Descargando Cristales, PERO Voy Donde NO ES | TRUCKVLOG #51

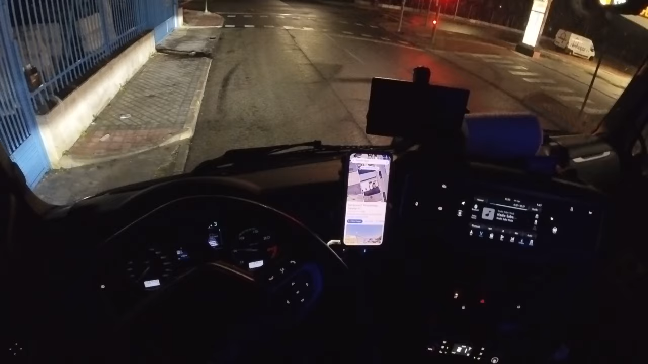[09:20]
A lo mejor no molesto. Venga, me voy a parar aquí. Si me dicen algo me muevo y ya está. No pasa nada. Vamos a pegarnos al bordillito. Todo lo que podamos.
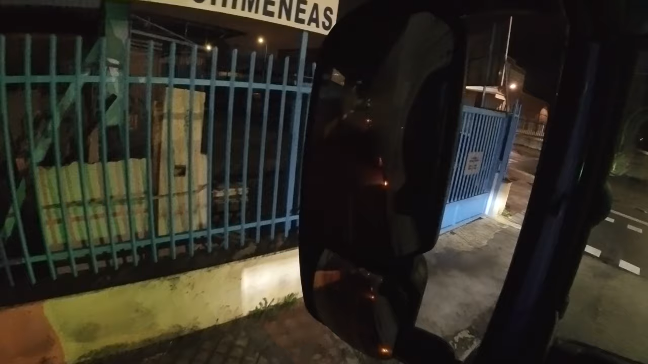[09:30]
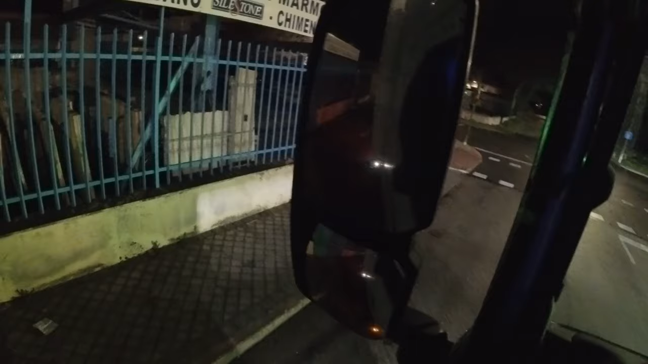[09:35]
Me pegué y me alejé. Vale, ahí estoy justo en el límite de la puerta de Radarsa.
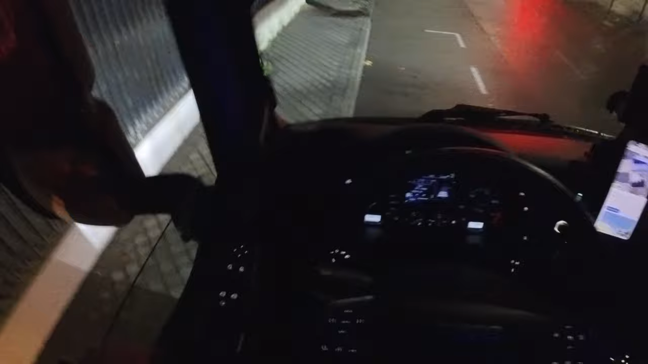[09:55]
Así que aquí me voy a quedar. Apagamos el motor. Y creo que voy a dejar las posiciones puestas.
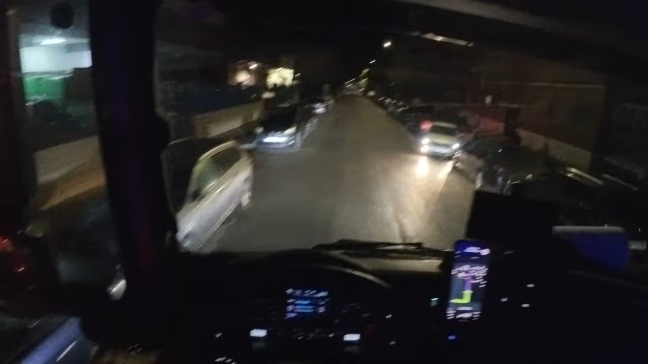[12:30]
Por lo menos todavía es bastante pronto, son las 6 de la mañana, ya empieza a haber algo de movimiento de coches por las calles, pero no es nada exagerado. Así que seguimos teniendo una libertad de movimiento bastante aceptable. Vamos a ir con calma, que tenemos señales por aquí de peligro, niños. Es una zona escolar, aquí en un polígono, es que claro,
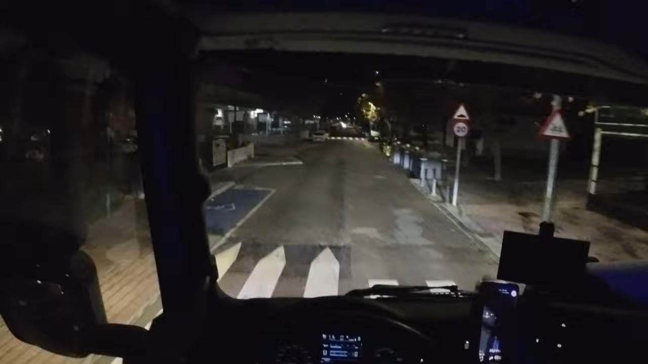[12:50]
esta calle separa lo que es el polígono, a mi izquierda tengo naves industriales y a la derecha tengo edificios de viviendas. Entonces es normal que aquí, por ejemplo, haya un colegio.
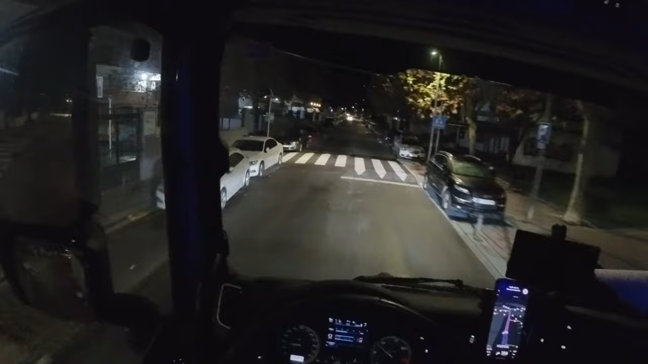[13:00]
Como suele pasar, se ha acabado comiendo la edificación residencial, lo que antes era simplemente un polígono industrial. Hay coches aparcados a ambos lados. Yo tengo que estar medio alejado para no llevarme ningún espejo retrovisor por delante, pero es que también tengo que cruzarme con otros coches.
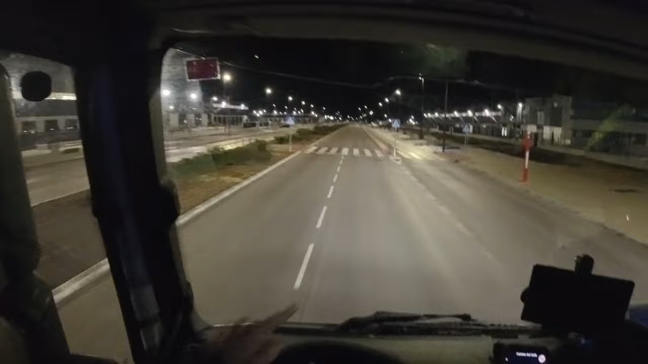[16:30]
Aunque a los camiones ya les ha dado tiempo a llevarse por delante los resaltos que ponen en los pasos peatonales. ¿Vale? Puede ser este el sitio. Gire a la derecha. City Docks. En teoría es aquí.
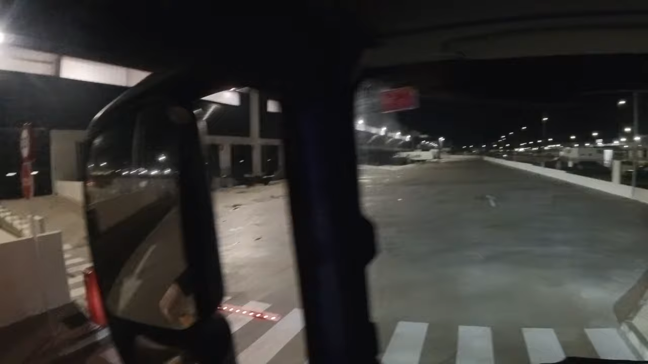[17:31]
La barrera está abierta. ¿Qué hago? ¿Entro sin permiso? Y le pregunto a ese hombre que había por ahí.
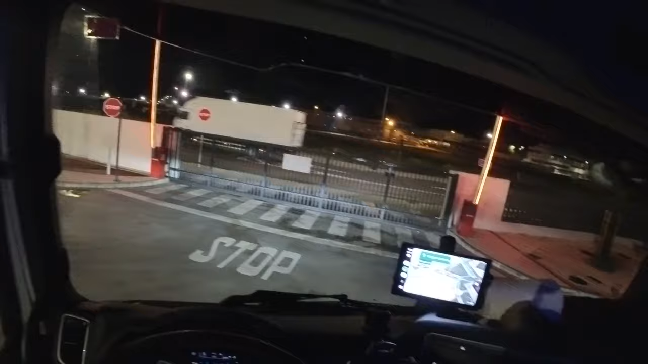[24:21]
¿Qué hago? ¿Tengo que dar la vuelta en contrasentido? Porque esto todavía no está abierto. Ahí os supone que he prohibido más de 12 toneladas. Como que es para coches. Pero será posible.
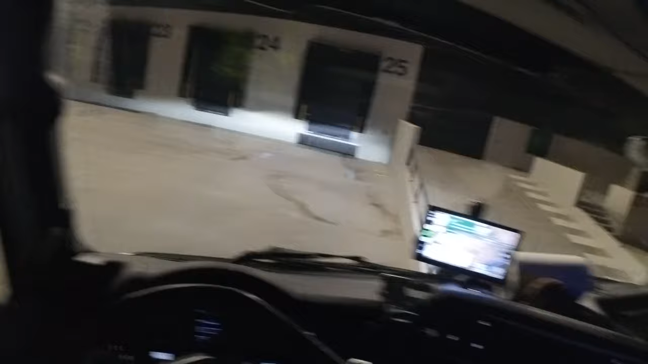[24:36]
Y yo despidiendo el vídeo. Y todavía no me ha pasado todo lo que me tenía que pasar.
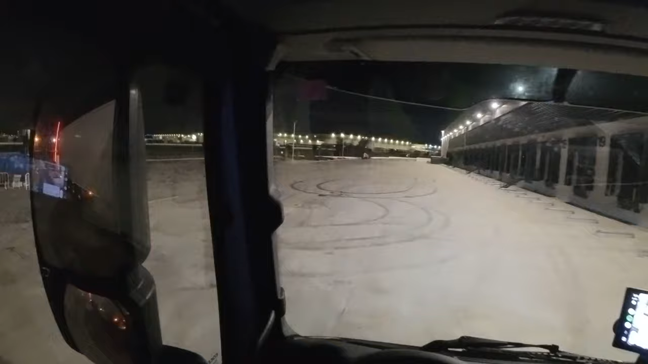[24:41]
Pues nada, me doy la vuelta. Y vamos en sentido contrario y salimos por prohibida.
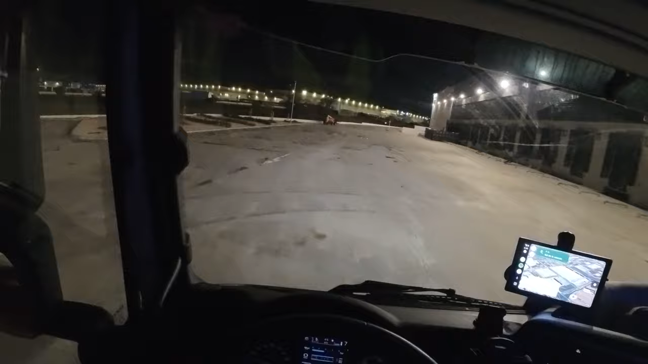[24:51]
Madre mía. Y gastando minutos de conducción que no tengo. Hola, señal de prohibido.
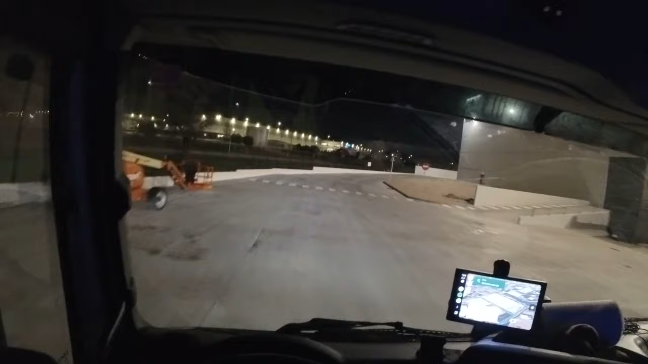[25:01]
Me das un poquito igual. Espero que no venga nadie de delante porque no vamos a caber. Y yo marcha atrás. Pues va a ser un poquito complicado que ve. Pasamos por los pelos. Cerca del bordillo. Voy a ir diciéndole a la gente que voy a pasar para que no se me metan.